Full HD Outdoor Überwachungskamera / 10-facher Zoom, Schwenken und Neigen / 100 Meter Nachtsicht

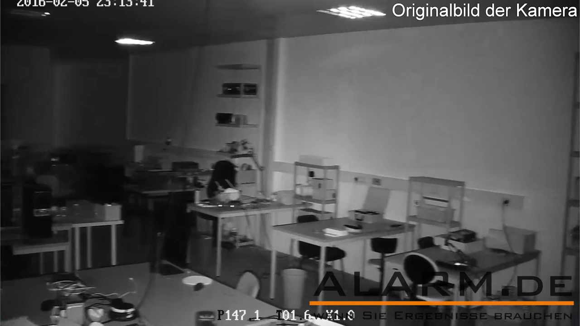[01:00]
Eine Speicherkarte mit bis zu 32 GB kann auch in die Kamera eingesetzt werden. Die Kamera macht eine Nachtsicht von bis zu unglaublichen 100 Metern möglich.
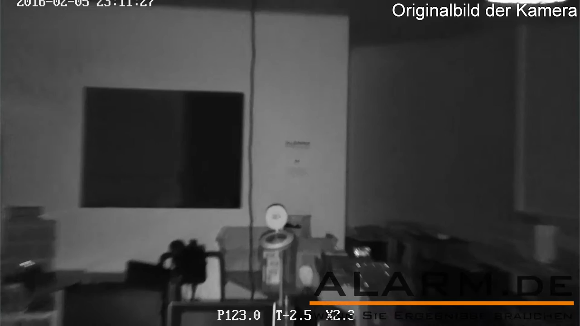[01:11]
Durch einen analogen Audio-Ein- und Ausgang bietet die Kamera sogar die Möglichkeit, diese als Gegensprechanlage zu nutzen.